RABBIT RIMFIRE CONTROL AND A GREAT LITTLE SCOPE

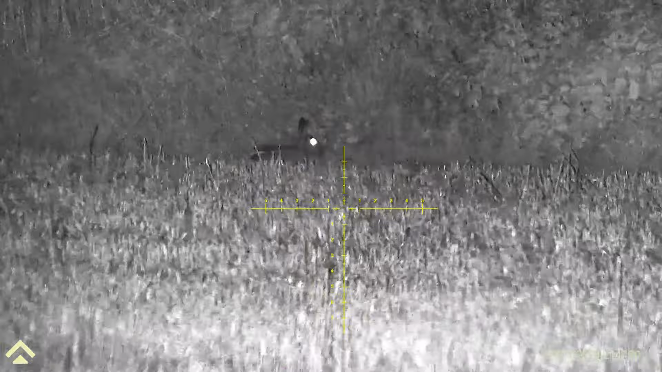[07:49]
How far is that?
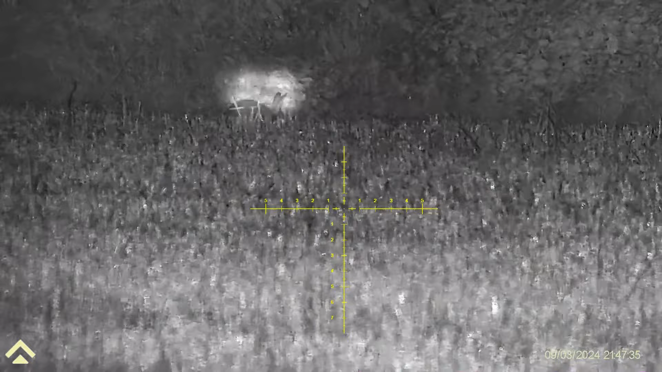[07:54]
Yeah, spot on. So George is scanning that with my Griffin. So he said 61.
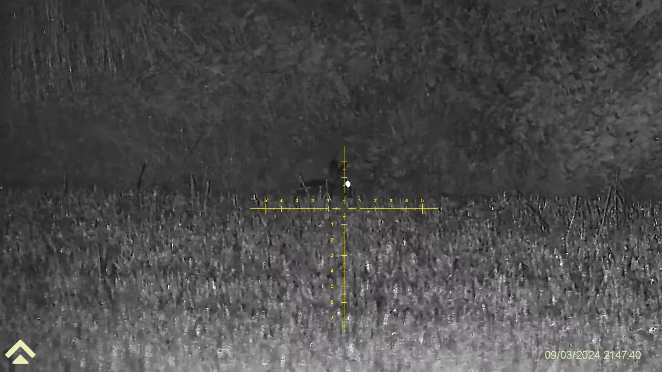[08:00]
I've done it with the scope and they both agreed. So again, that's a good bit of quality for you.
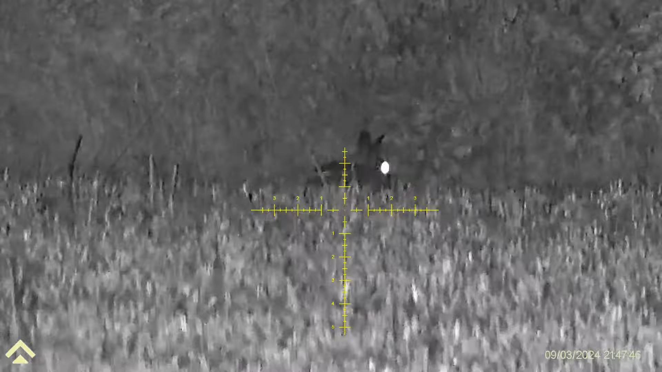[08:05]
You're putting it up against a very expensive hike product against a scope which is under £600. Perfect for rats, rabbits, so you can do foxing with it as well.
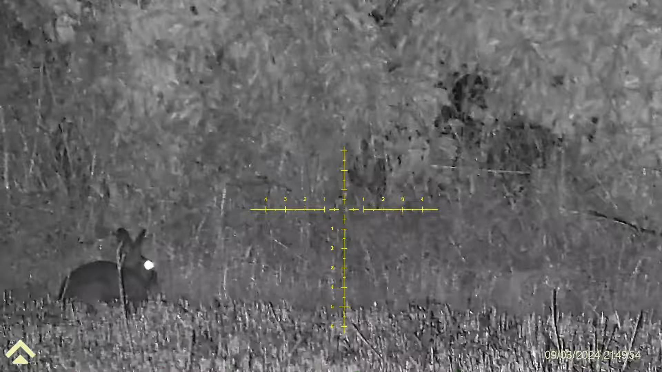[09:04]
Is it still there? Yep, and moved.
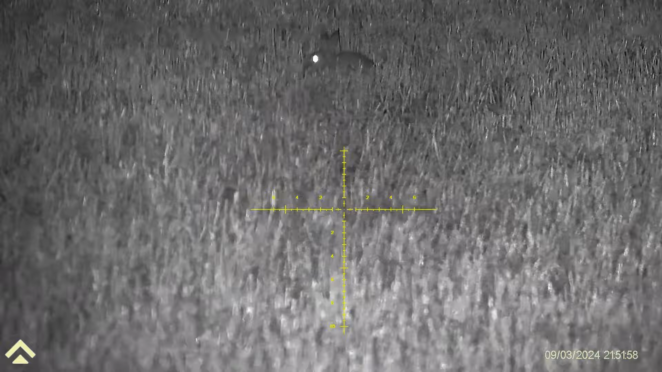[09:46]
That's going to be an arse one.
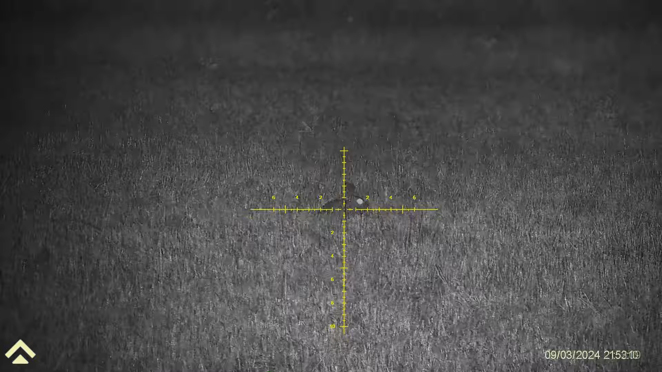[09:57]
They got bored now and they stopped doing whatever they were doing.
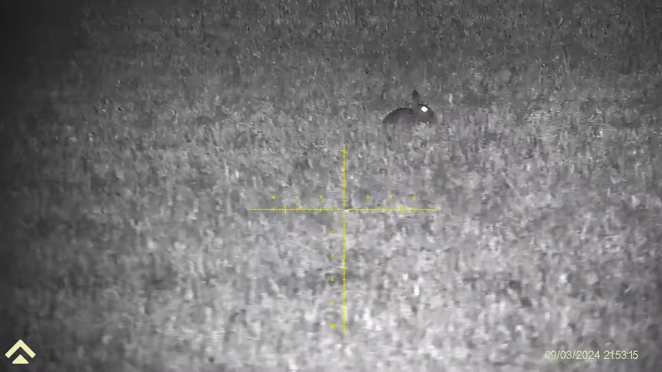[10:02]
So that one is... 59 yards. 32 yards.
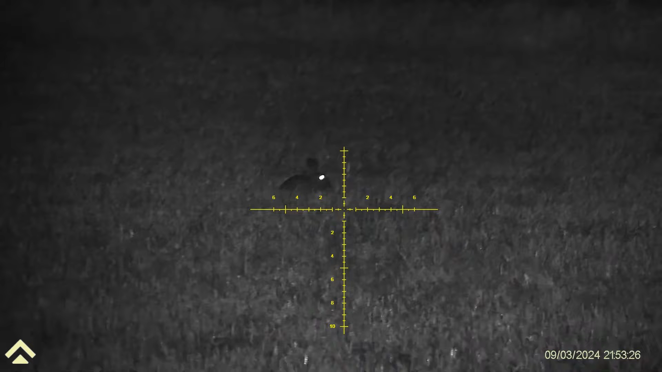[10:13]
Now I'm looking at a different one to you there. Hang on. 34. This one's 59. There's lots of choices of reticles on this Zulu scope.
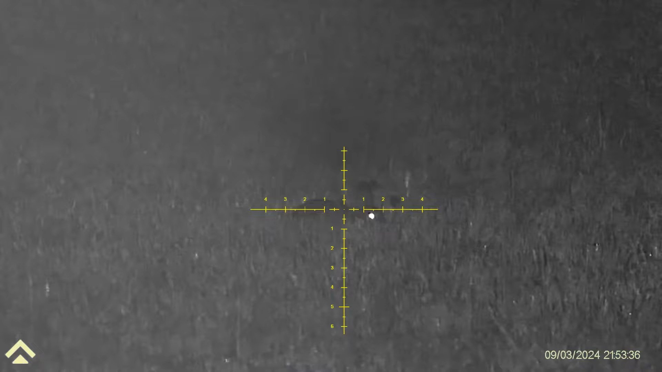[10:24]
This is just one I like. So down, come down and left a bit.
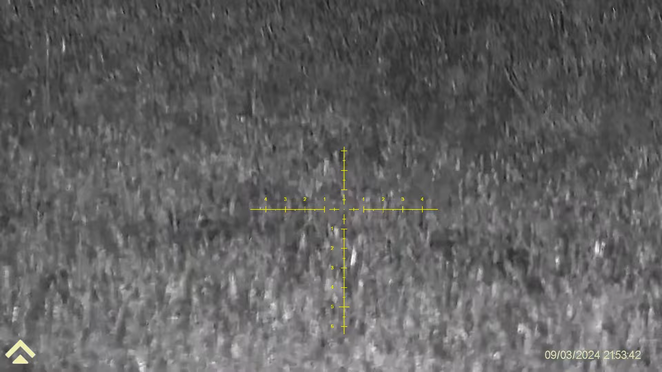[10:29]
There he is. Alright, and he's just ducked that line. He just moved. Down and left a bit.
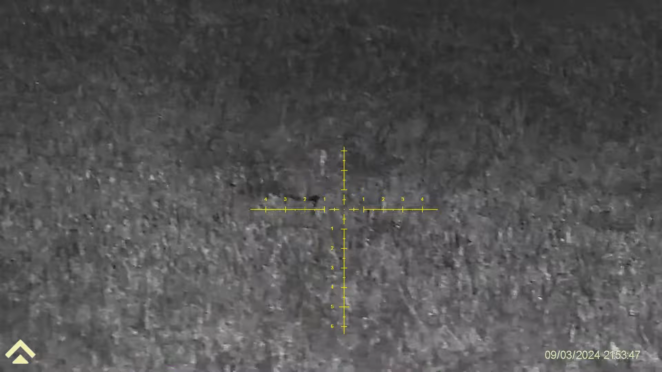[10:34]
That's got him. Alright. Now come left.
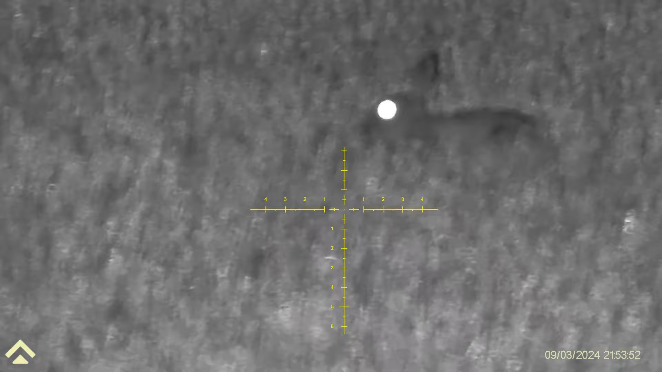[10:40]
Oh yeah, blimey, it is close. Empty.